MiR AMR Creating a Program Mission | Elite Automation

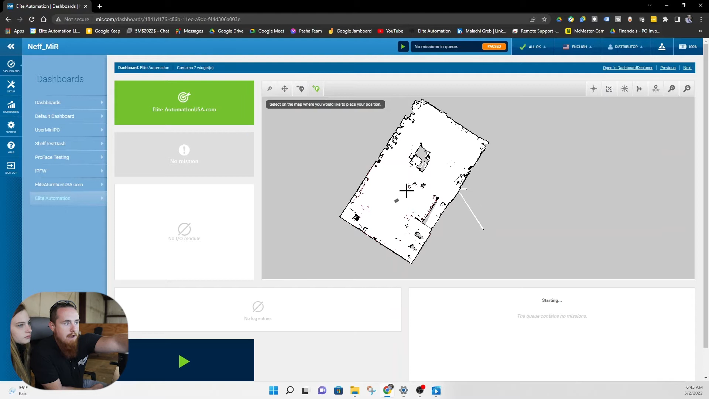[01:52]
So what we're going to do, go ahead and zoom back out actually. What we're going to do is we're going to go ahead and create a point at each one of these four corners, right? And we're going to have the mirror basically just go around the big circle, okay?
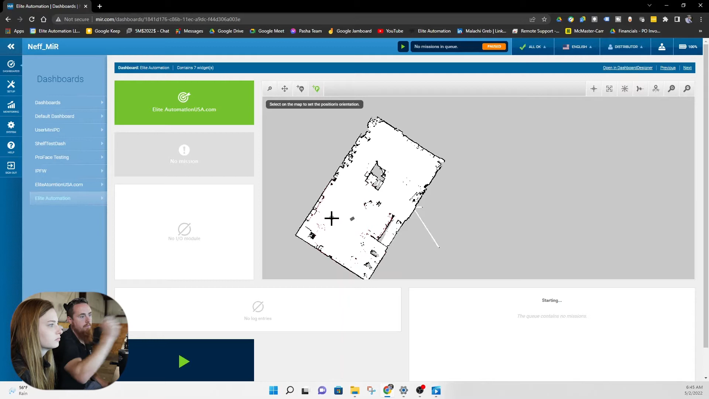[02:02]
Okay, zoom in a little bit more. Notice now you are changing the orientation of the position. So where's it going to park at? So you can go ahead and have it parked in that orientation there. Yep. Give it a name. Just call it P1. P1. Hold on one second.
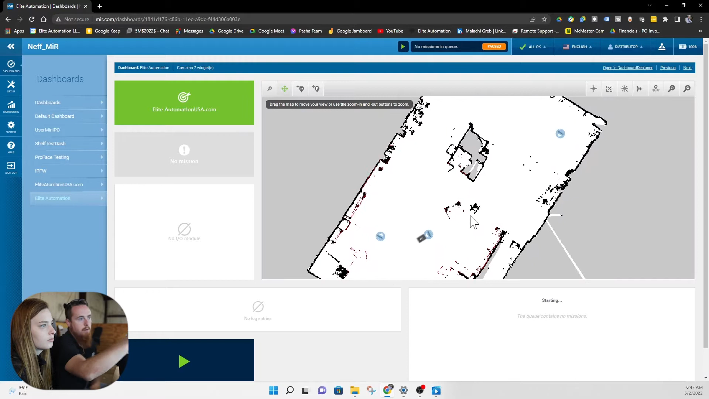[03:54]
Cool. Okay. All right. There's one other thing that with creating this path that we created, there's an obstacle right here. Zoom in to right there. There's an obstacle right here. And those is only showing up as four different dots. So, you're actually going to get a little sneak peek of something here that we did in another video. Go to Setup. Maps.
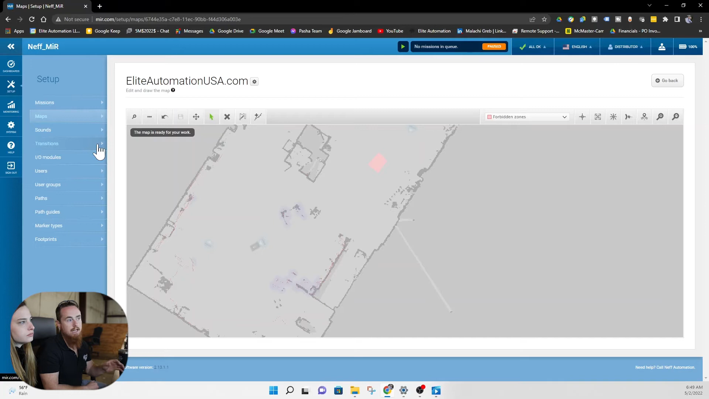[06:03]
Is the autonomous system, I'm not going to say it just does what it wants. But it's very hard to predict exactly what it's going to do without forcing it exact paths and a lot of other more advanced features. Okay. Now we're going to go to missions.
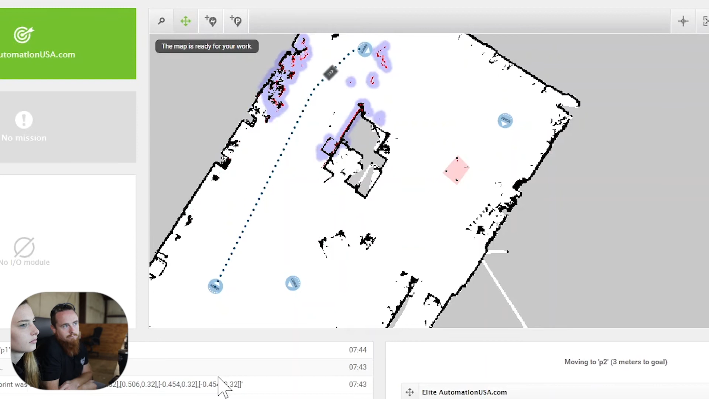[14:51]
Oh, there's an obstruction right there in that area. I don't know what it's going to do. See it right in front of it. I can get lost.
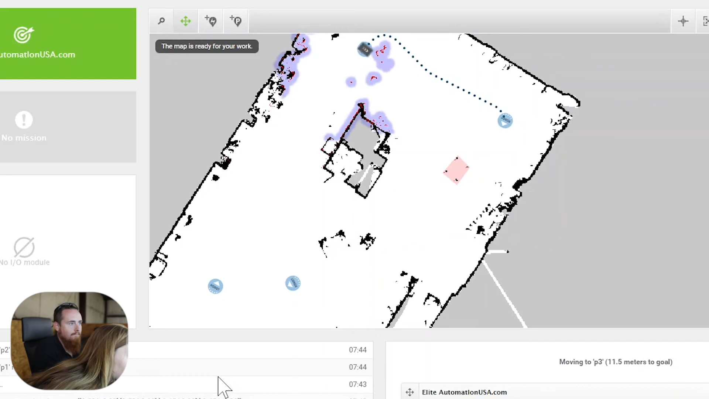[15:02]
Let's see if it can get out of this one. Oh, it got out. So, you see how it just repathed right there? So, that's why we're letting you see this action. There was an obvious obstruction right there in its way.
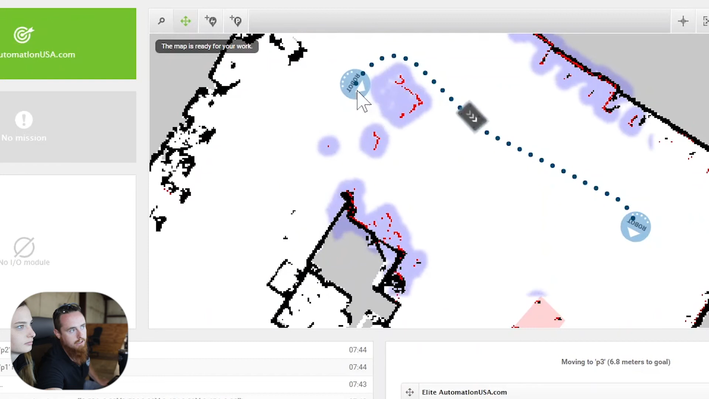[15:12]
And it was able to just turn, repath, and go around it. Also, as you can see right here, all this purple stuff is things that the vision sensors are seeing. We ran into some issues in some of our applications where we had top modules. And the vision sensors were actually seeing the top module.
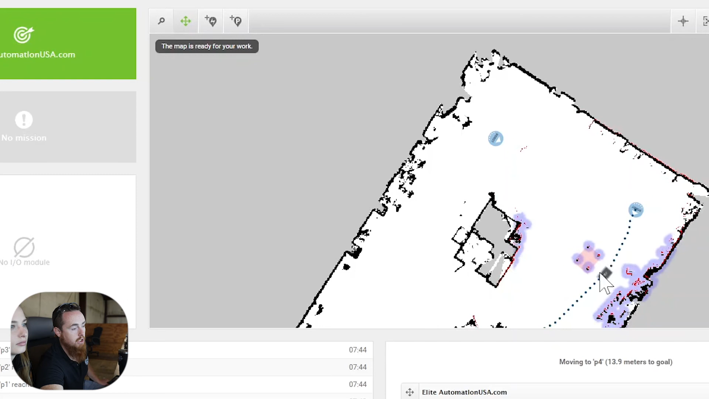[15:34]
And it kind of caused quite a bit of issue for us to be able to get that figured out. All right. We're going to get you a video of that one, of what it just went over. There we go.